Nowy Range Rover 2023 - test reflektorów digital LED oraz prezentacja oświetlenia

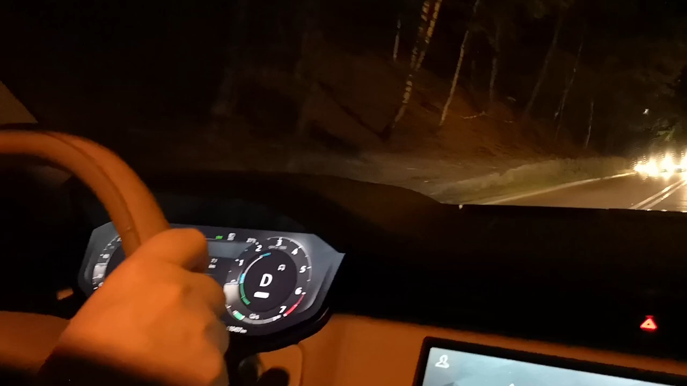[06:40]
Już przechodzimy do omówienia Działania reflektorów Ale jeszcze raz poproszę Cię o kciuk w górę I subskrypcję Zobaczcie jak działają Najbardziej zaawansowane reflektory digital LED
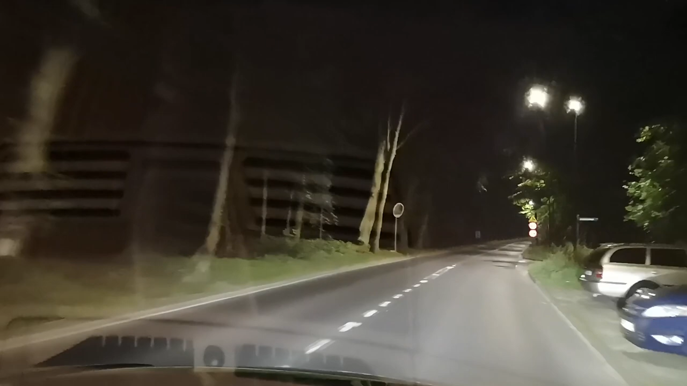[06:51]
Oferowane przez Range Rovera Jak przystało na topowy model Te reflektory są na samym szczycie Technologii reflektorów LED Które oferuje producent I występują one wyłącznie w Nowym Range Roverze I Nowym Range Roverze Sport Powstałe oferowane przez Land Rover Reflektory w innych modelach schodząc w dół To w kolejności Pixel LED, Matrix LED, Premium LED i reflektor LED Także jest troszeczkę tych reflektorów Oczywiście one w różnych modelach występują
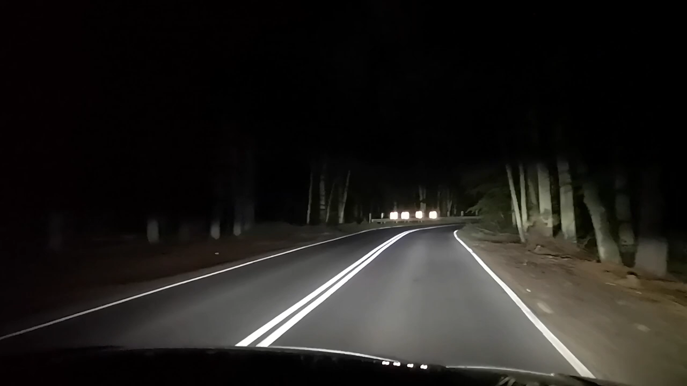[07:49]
Dodatkowo Dane nawigacyjne Dostosowują wiązki światła do zbliżających się zakrętów na drodze Jak działa ta technologia Możecie zaobserwować